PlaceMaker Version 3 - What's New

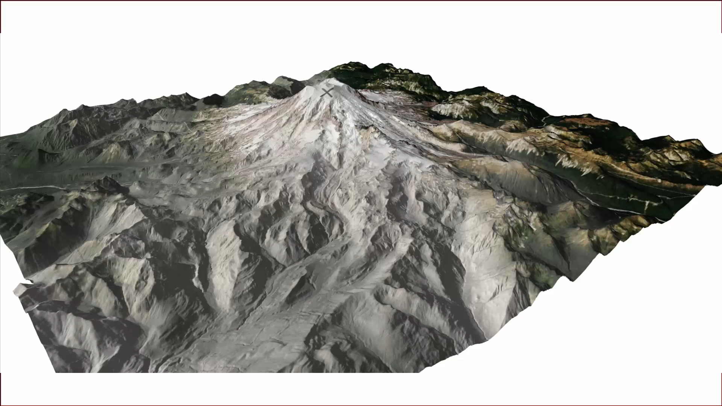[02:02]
It's not too difficult to import in the detail. You can see the chart here about the level of detail you can get based off your location but one meter up in many locations for the United States and the UK which is just amazing.